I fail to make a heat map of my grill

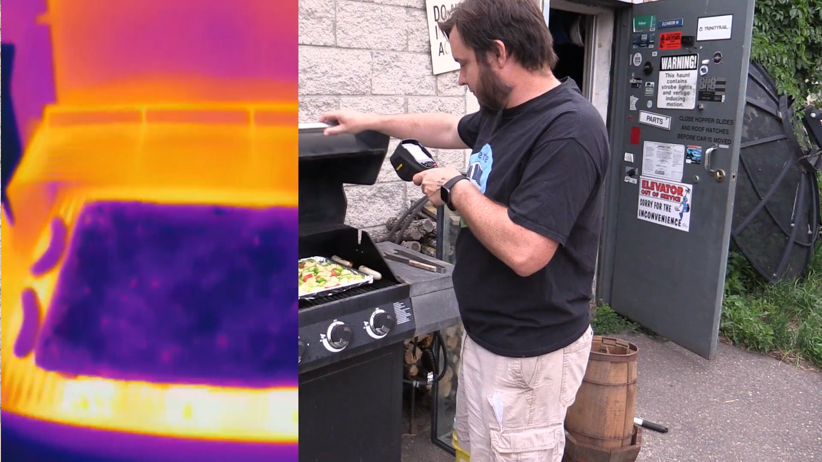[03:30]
It's still hard to tell much from the thermal camera. Some of these brats have been on there a too long though.
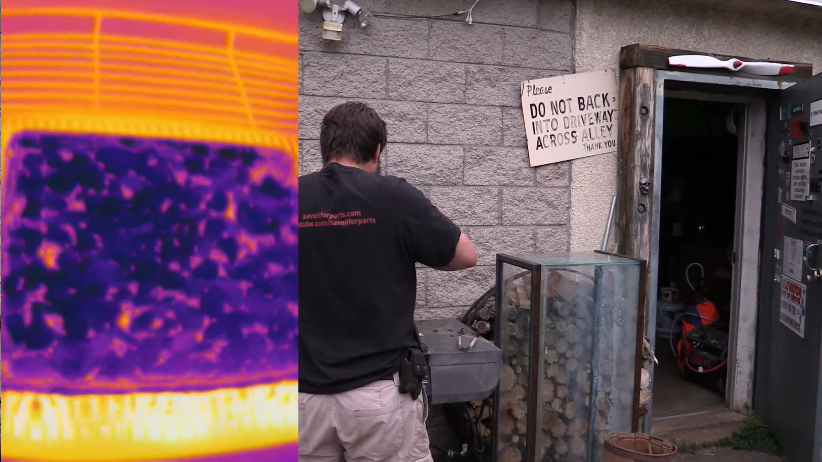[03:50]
Well I sure can't see any heat pattern on there.
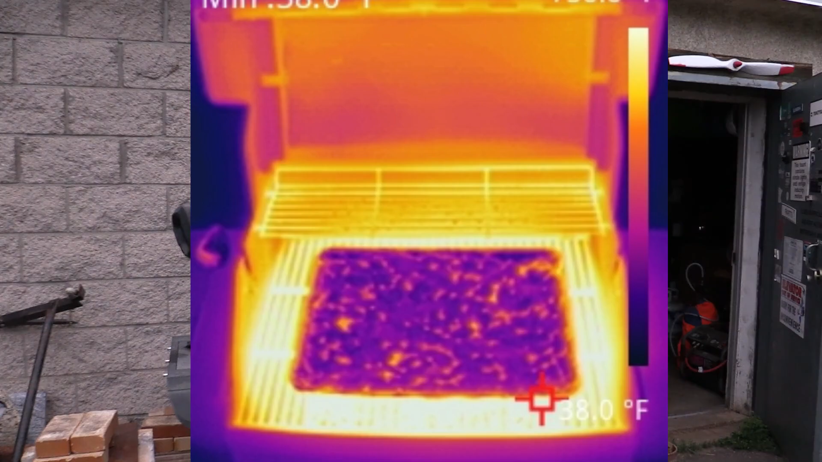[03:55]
On screen: spot 38.0°F
It seems to all be a pretty uniform temperature distribution according to this thing.